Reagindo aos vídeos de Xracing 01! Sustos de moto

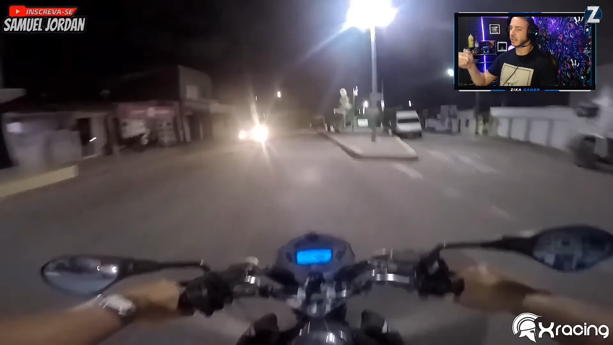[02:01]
E da esquerda vai pra direita. Que quando eu gravo a noite, eu só publico no outro vídeo.
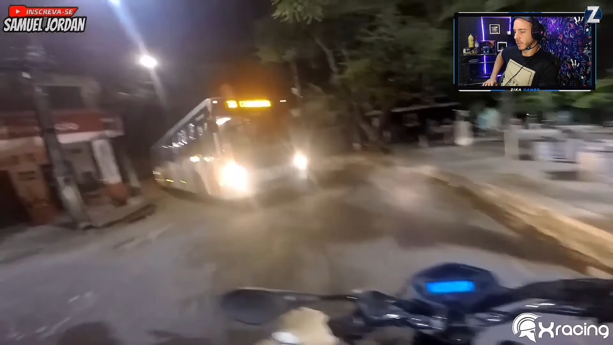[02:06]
Ela dá porra. De frente, mano. Um ônibus, mano.
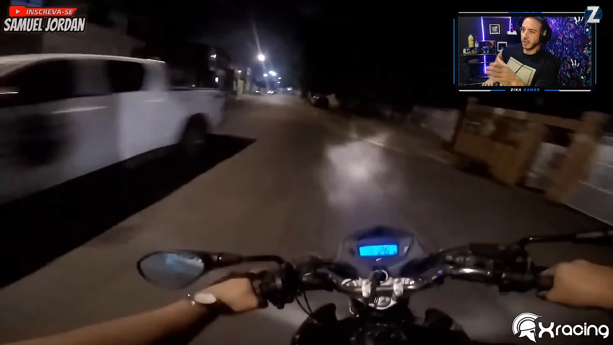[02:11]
Essa curvinha também. Tá maluco, velho. Vocês viram aí, mano. E aqui é dois sentidos, mano. Achei que eu sei.
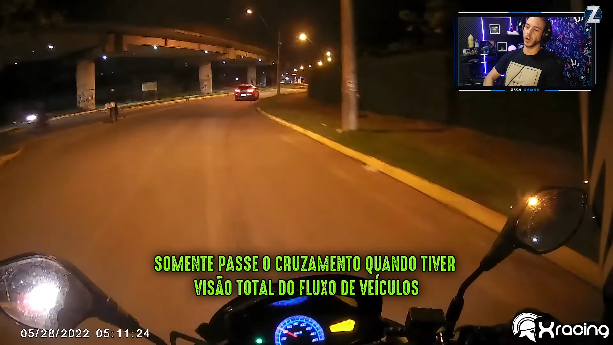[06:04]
Não. Vai na sua. Olha o seu, pô.
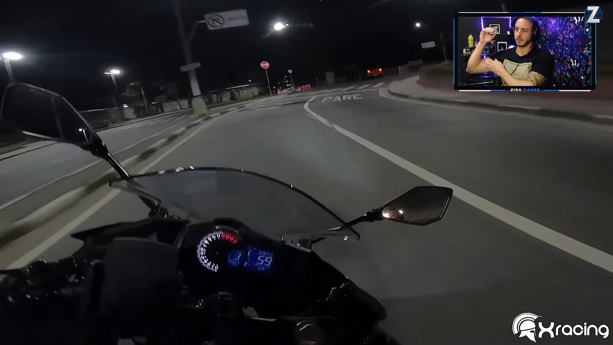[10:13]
Ó a velocidade, ó. Vai estar sempre mais rápido, ó.
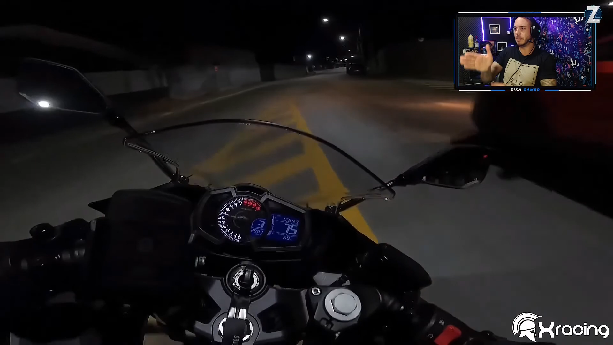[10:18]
Milha, olha o cachorro. Sai, sai, pretinho. Pelo amor de Deus, pô.
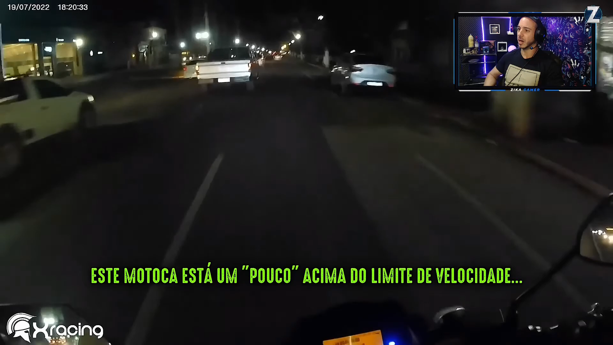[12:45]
Cai pra direita. Passar pela direita. Não faça isso.
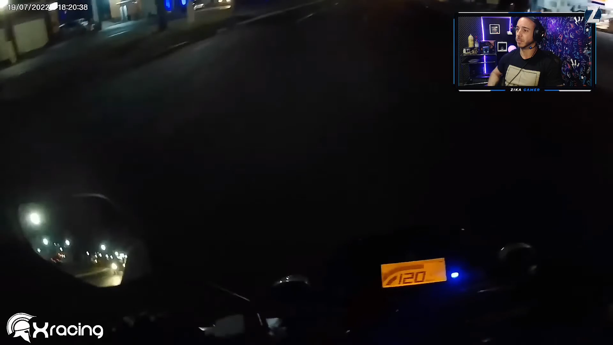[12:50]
Perigoso. Ó. Ó. Aqui, ó. 120 por hora, velho. 120 por hora. Uma avenida com um posto. Essa avenida aqui é 80, velho. 70. Ó. O cara no meio da rua de bicicleta.
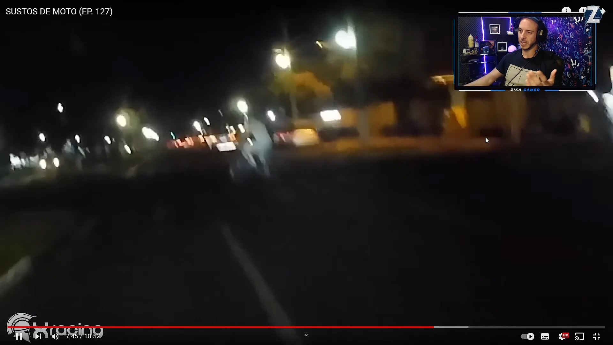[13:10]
Sei lá, velho. Ô satanás.
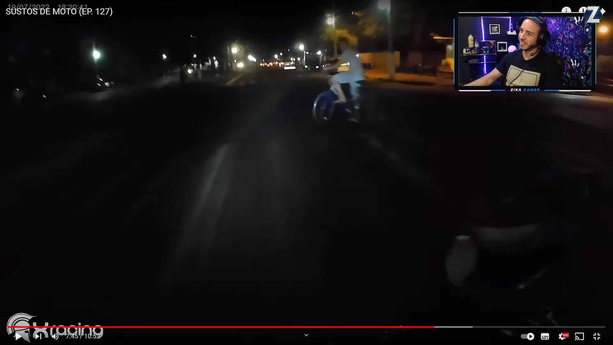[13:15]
É hoje que você vai visitar o capeta, velho. Pelo amor de Deus, cara. Sai da rua, velho. Que cara maluco.
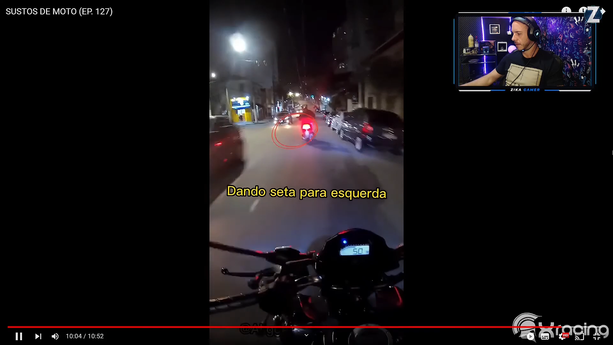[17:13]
E vai para a direita. Isso. Isso aí. Certinho. Você joga para a direita, caralho. Eu baguei para a esquerda, mano. Eu sei que é para a esquerda, mas você tá dando seta para entrar.